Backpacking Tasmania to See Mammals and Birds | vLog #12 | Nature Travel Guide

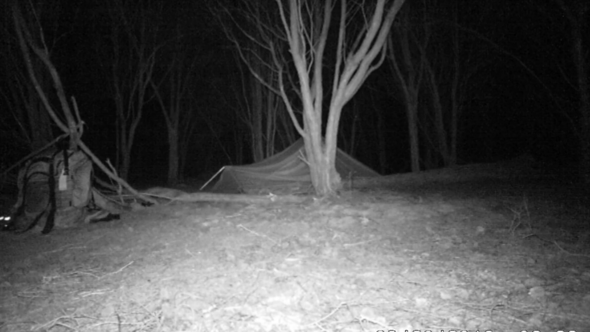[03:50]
And I put my trail camera out and I discovered as I checked the footage in the morning afterwards that a possum had been checking out my rucksack and also two possums, so this is a second clip, two possums had checked out my tent. And I had heard things at night, so I would explain it. Oh, this is a male superb fairy wren.
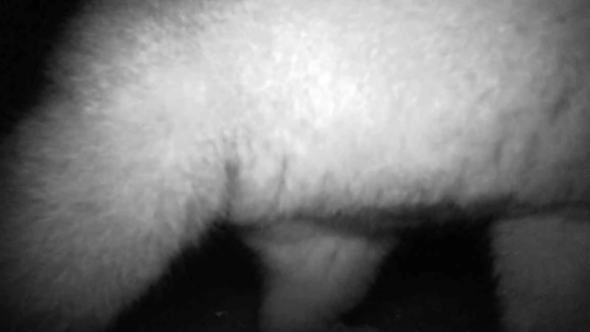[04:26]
I put out my trail camera again on the second night and I just got this one clip of a possum walking right past the camera.